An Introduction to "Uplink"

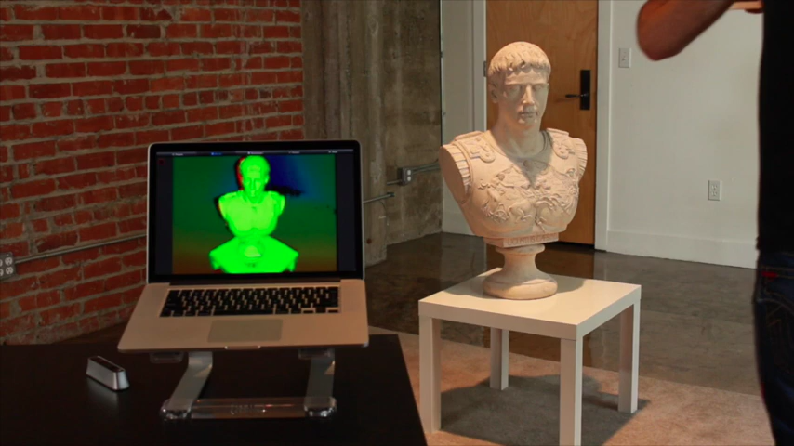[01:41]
And you'll also see the speed and high quality of this capture. And this is because we're able to use the more powerful CPU in the Mac.
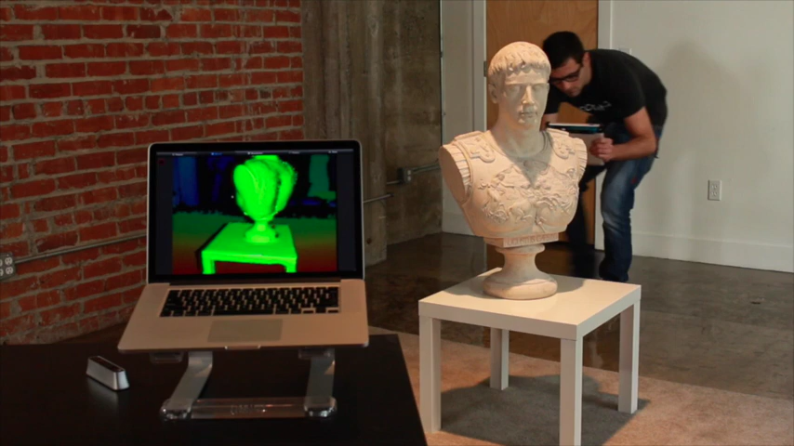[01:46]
Now, of course devices will be getting better over time,